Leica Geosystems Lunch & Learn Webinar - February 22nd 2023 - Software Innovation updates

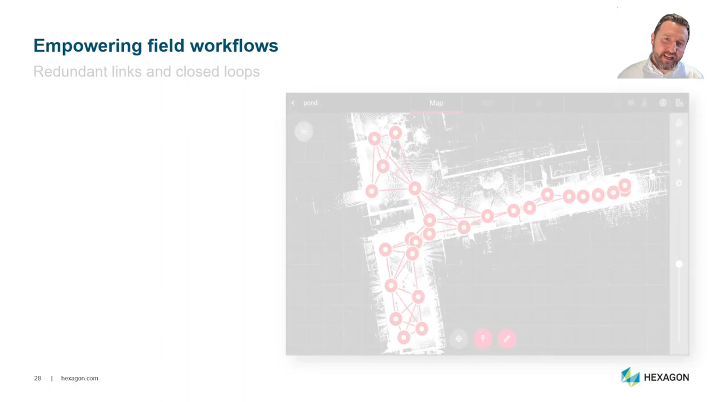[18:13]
so the first thing is as i said in that brief introduction is looking at redundant links and closed loops so with field 360 4.1 users can now calculate redundant
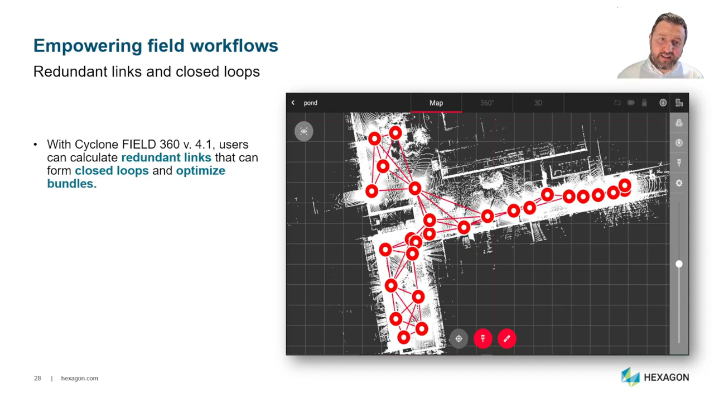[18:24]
links um that can form closed loops and you can also optimize bundles so the idea is that we're able to deliver a more accurate registration directly in the field and then a user once they've done the bundle adjustment is able to export that as an e57 ptx and or of course as hxdr becomes available you'll be able to push data directly from field 360 in the field up into the cloud to perform additional functions whether
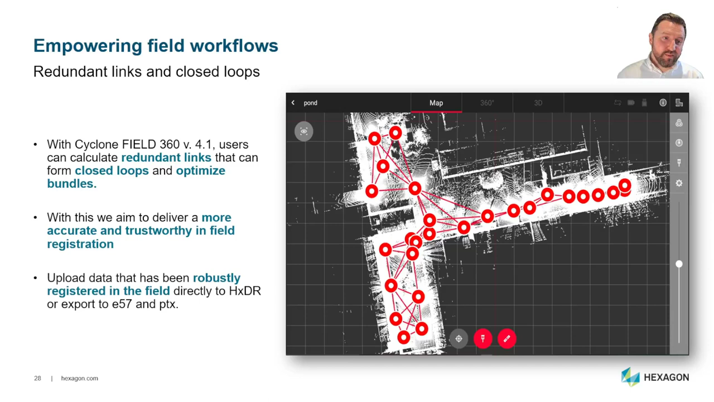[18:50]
that's meshing or you know basically creating tools or analysis directly in the cloud so that's the power behind field 360. so the first thing that we've done is improve the level of detail in the
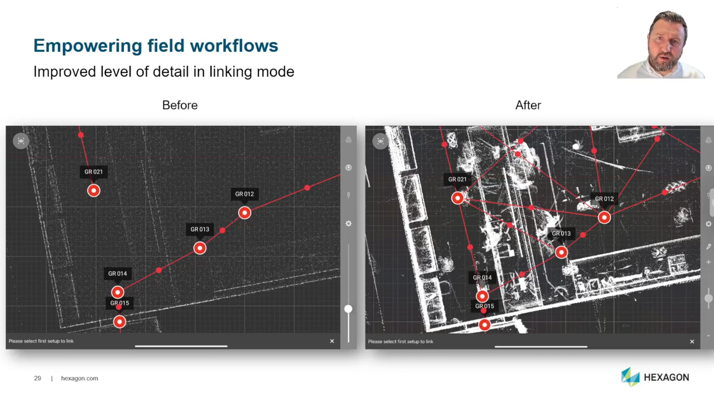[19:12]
these on the ipad or android devices but we've managed to optimize the memory usage and you can see now we've got a lot more data in the linking view that enables a much much smoother operation for
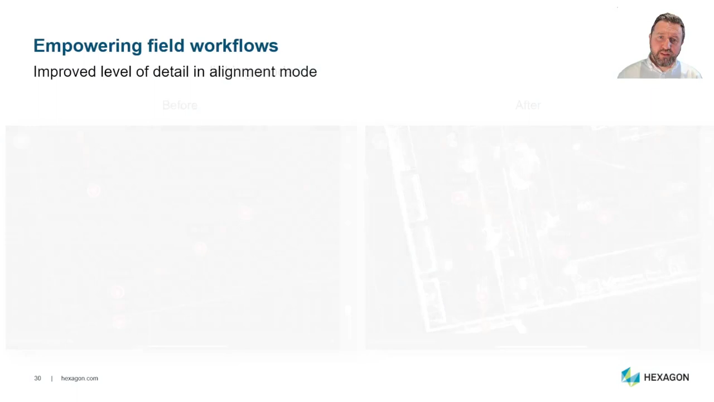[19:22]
the end user we've also increased the level of detail in the alignment mode so this is similar you know as you have seen the visual alignment mode in cyclone register 360 it's very similar
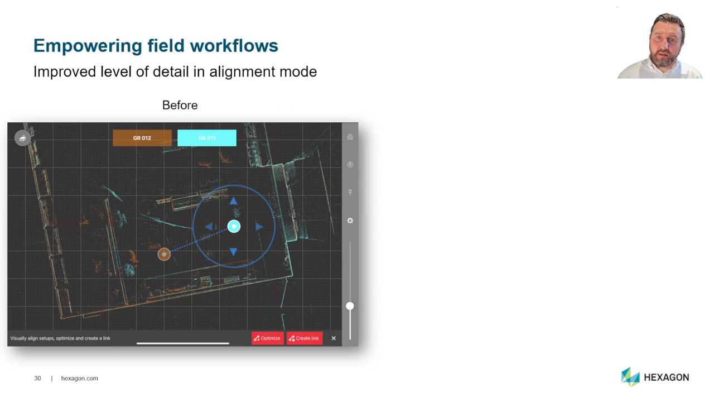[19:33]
on the tablet but again we've improved the amount of data that you can see it makes it easier to align it makes it clearer and then you're ready to optimize and create links in that view so
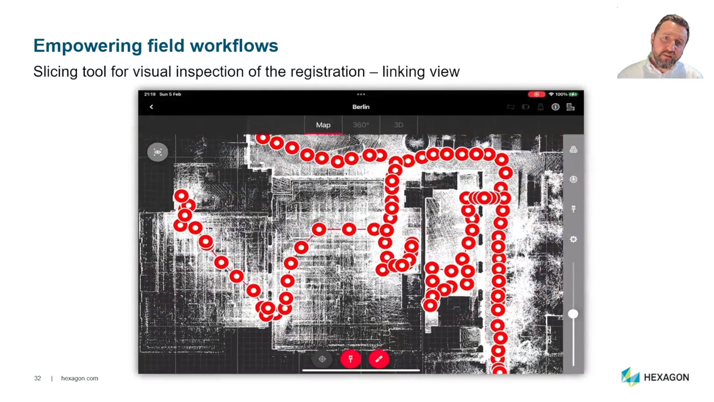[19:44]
one of one of the new tools that we've added and this is a fantastic tool if you're used to using our desktop solutions is a slicing tool now this isn't true slicer it's not quite the same although we will add functionality over time to color the scans by position for example but we've now got
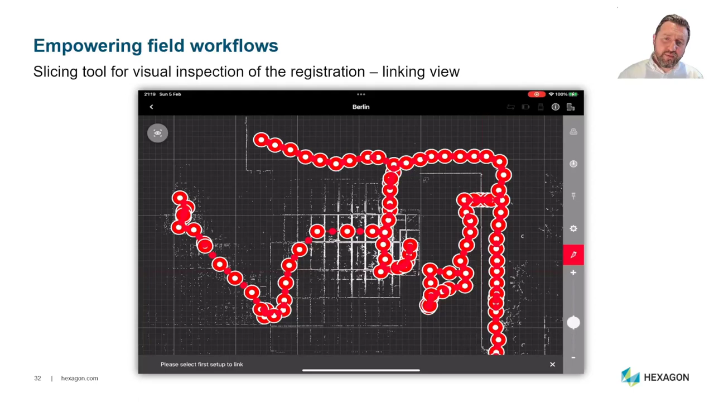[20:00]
this simple slicing tool that allows us very very quickly to move up and down the data and pick the right location for where we're going to do our analysis so you can see here we can do that in the top down top down view as well and this is in the obviously the visual alignment method so in exactly the same way we can just invoke the slice and we can start working with the data we can also do the same
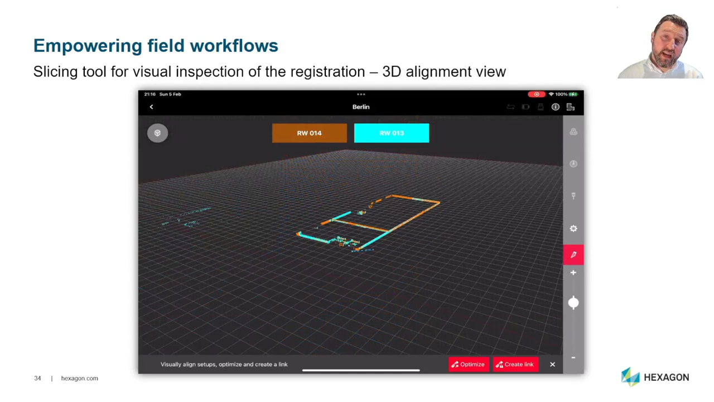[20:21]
in the 3d view so this video will show us doing exactly the same in the 3d view and again you just move this little icon up and down that's a really nice feature nice and smooth and we can
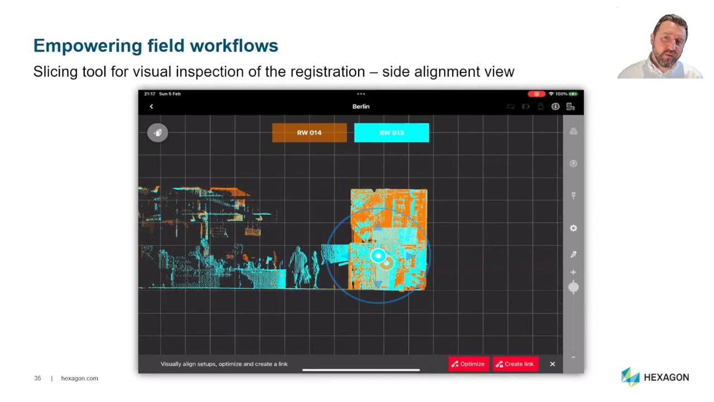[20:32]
also do it inside alignment so depending on the complexity of your job you can mix and match those tools to get the absolute best results from your field 360 optimization
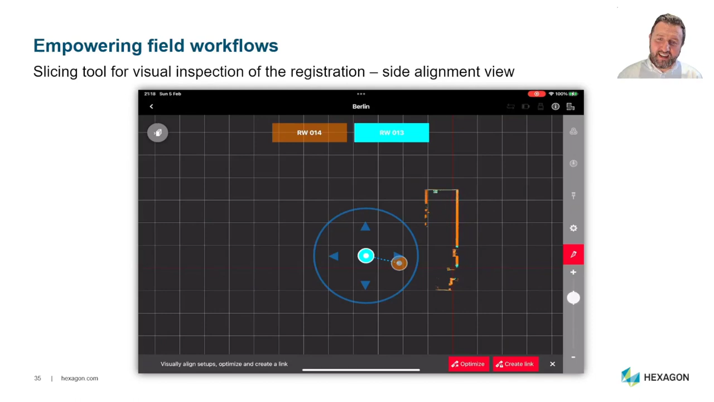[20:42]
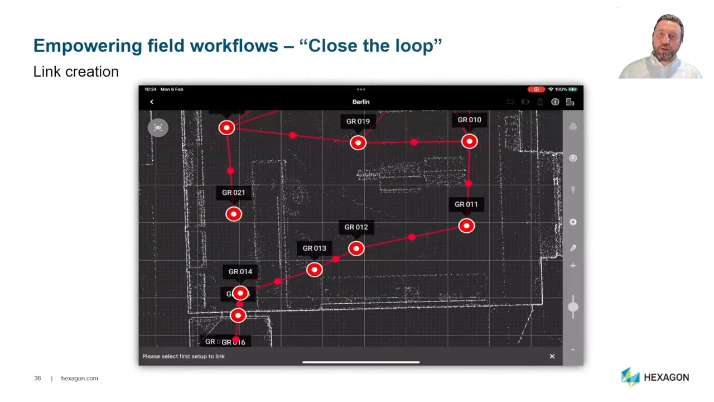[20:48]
okay so now i'm going to show you this ability to close the loop so you can see here what we're going to do now is just join and close